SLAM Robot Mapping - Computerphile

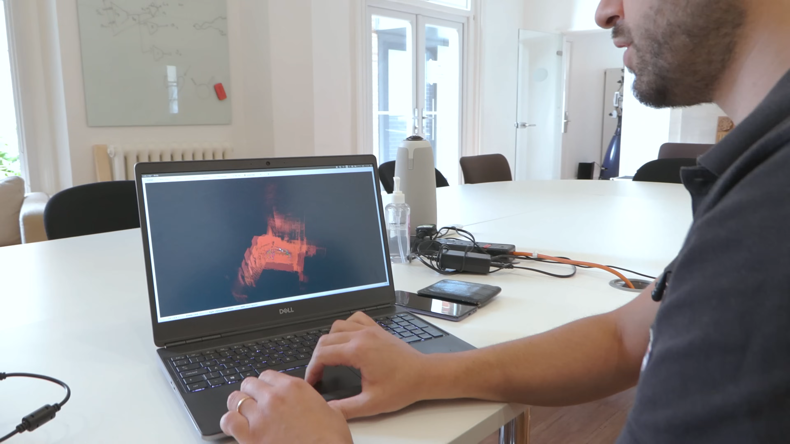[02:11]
So here is the exact same problem we have solved before. So here you see the table, we see all of the map in 3D being built and the loop closure is right here. So after just a very quick walk we have a
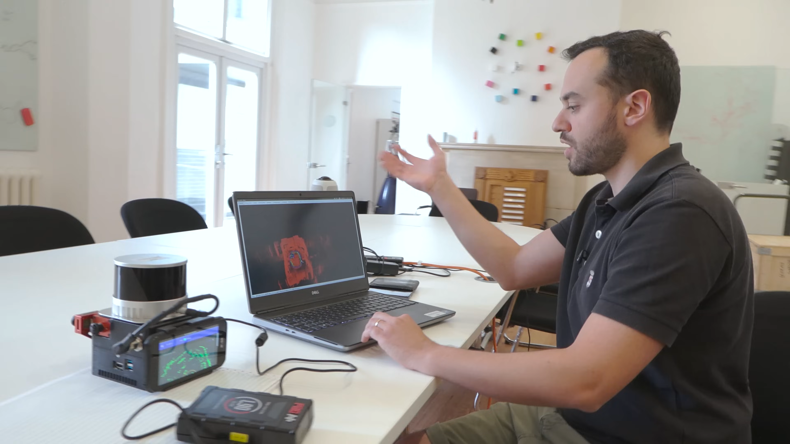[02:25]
complete 3D map of the environment and we also have our past trajectory.
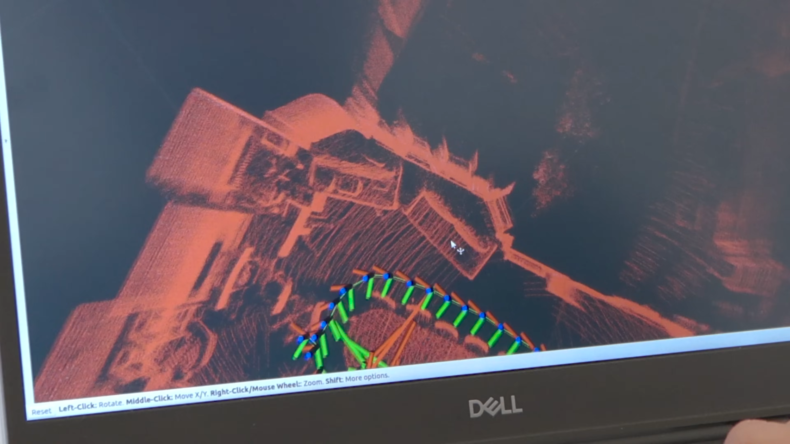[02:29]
The map is mainly built using the LiDAR because
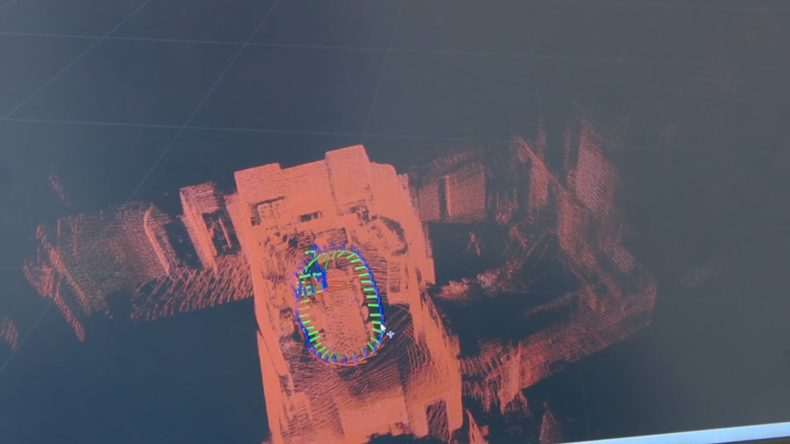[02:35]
continuous stream of point clouds but to accurately know where we were we also need to fuse the IMU because there is physics inside.
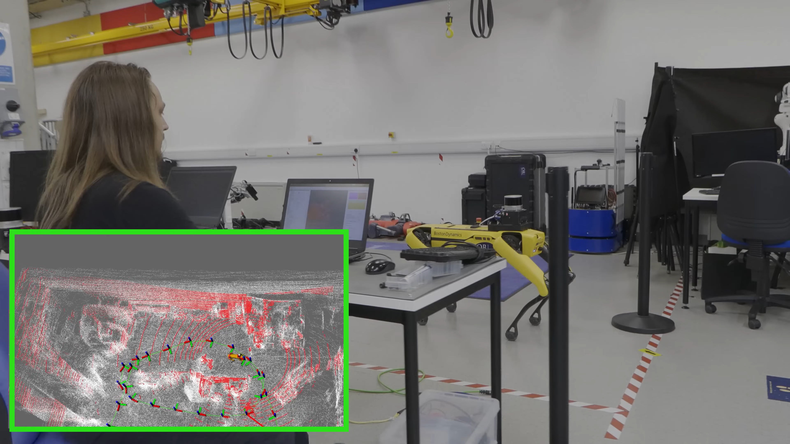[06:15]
And now that we're kind of done,
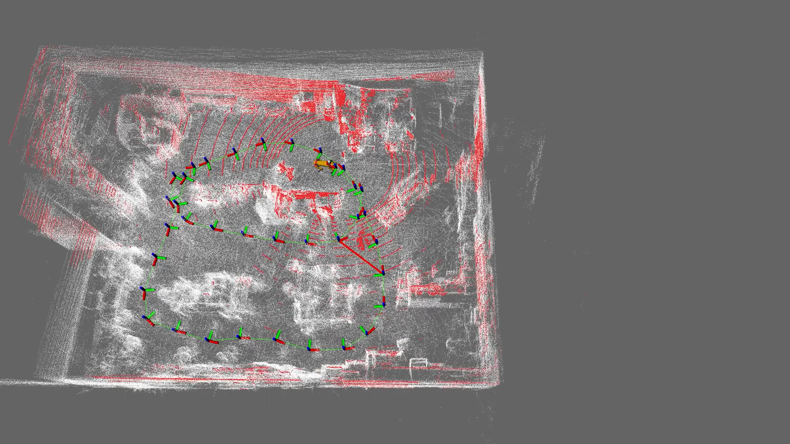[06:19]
again you can see we have a map of the environment,
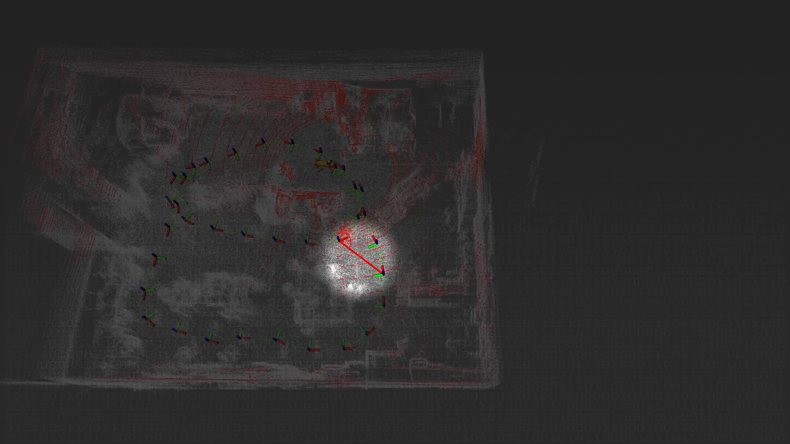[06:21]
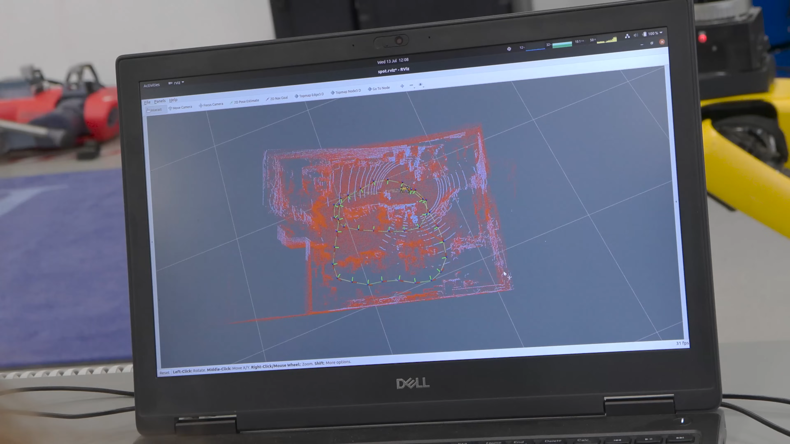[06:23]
we have a loop closure and SLAM is essentially a key component in enabling robot autonomy.
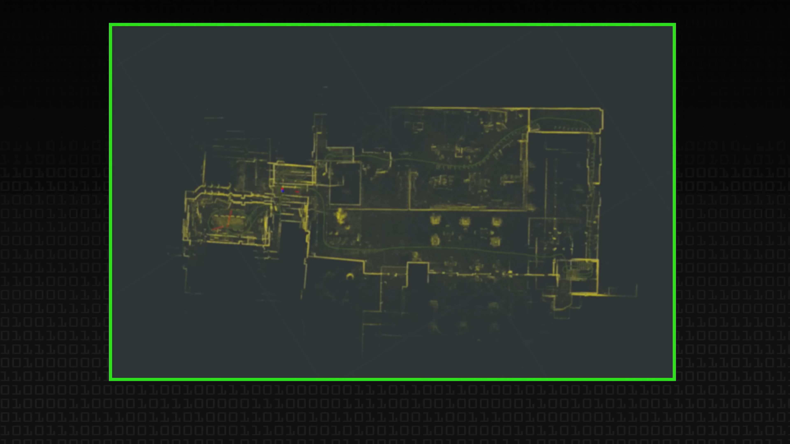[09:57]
In this way all of the error we have accumulated up to X50 gets corrected.
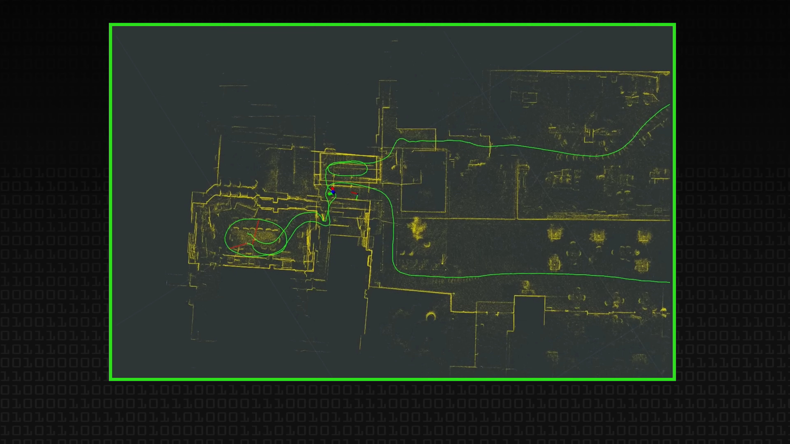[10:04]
The map gets warped to match reality. And we have solved the SLAM problem.
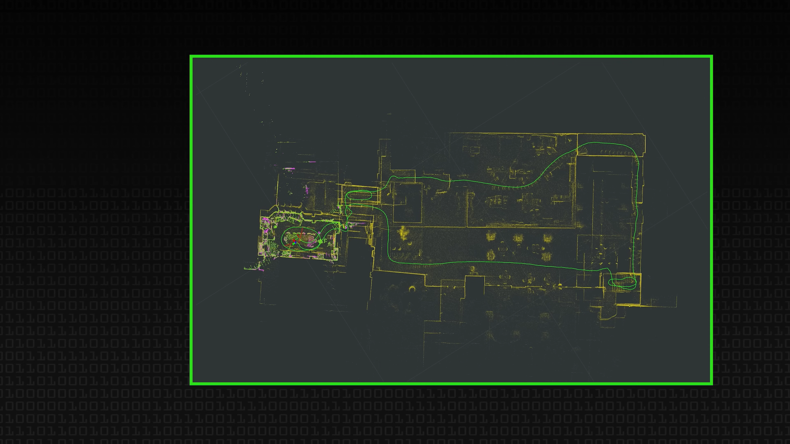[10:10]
It's oversimplified. If I say SLAM problem is solved, many professors will become angry. Yeah, you have solved the SLAM problem in this specific situation.